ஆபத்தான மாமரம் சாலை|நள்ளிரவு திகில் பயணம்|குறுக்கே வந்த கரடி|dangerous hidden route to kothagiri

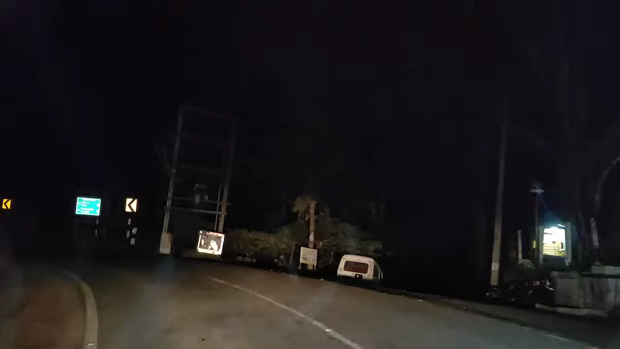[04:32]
பாருங்க ஸ்ட்ரைட்டாக போன கோத்தகிரி, இதில் வந்து நம்ம இறங்குறோம்.
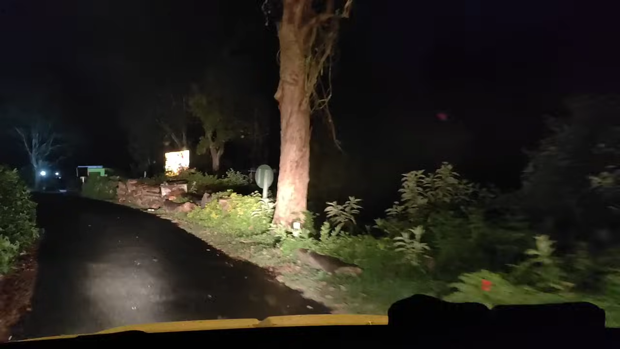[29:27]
ஏன்னா அந்த யானைகளோ இல்லை வேறு விலங்குகளோ அந்த விளக்கை பார்த்து வராதுங்க.
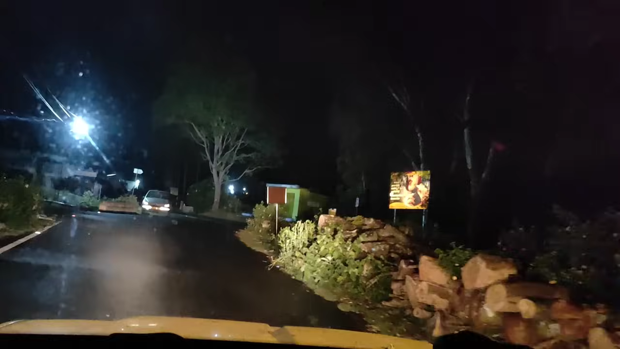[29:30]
சரி ஓகே மக்களே வந்துருச்சு, இதுதான் மெயின் ரோடுங்க. நேராக பார்த்தீங்கன்னா கோத்தகிரி போகிறது, இப்படி போனால் சோழர் மட்டம் போகிறது.
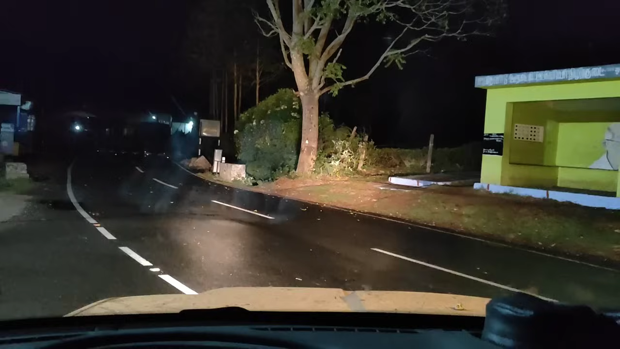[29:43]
மசங்குடியிலேருந்து வீடியோ கண்டி பண்ணுறேன், திருப்பிக்கண்ணா அப்படியே ரைட்ல.
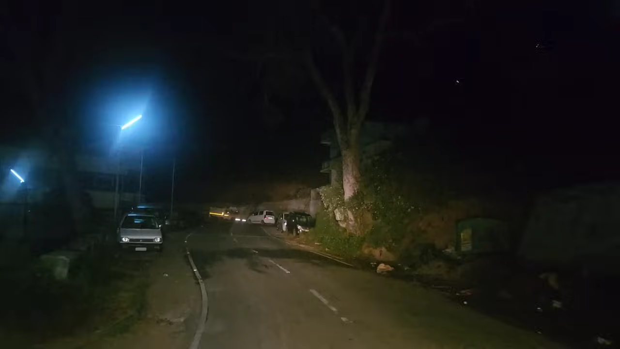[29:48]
ஞாபகம் இல்லைங்களோ, இப்போ நிற்கும் பாருங்க முக்கில். இப்போ பாருங்க கரடி, கரடி காட்டுற பாருங்க மக்களே.